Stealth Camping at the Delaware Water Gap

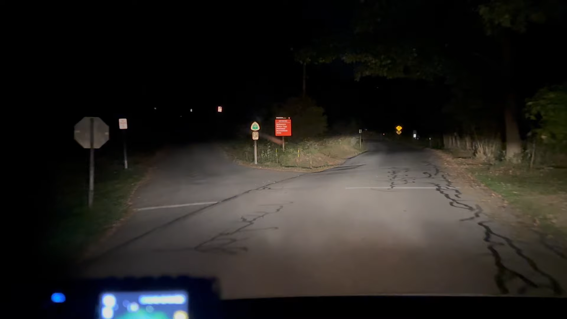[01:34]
Delaware Water Gap National Recreation Area, Appalachian Trail. In a quarter of a mile, your destination will be on the left. There we go. So there are cars parked here, but is there space enough for me to park here?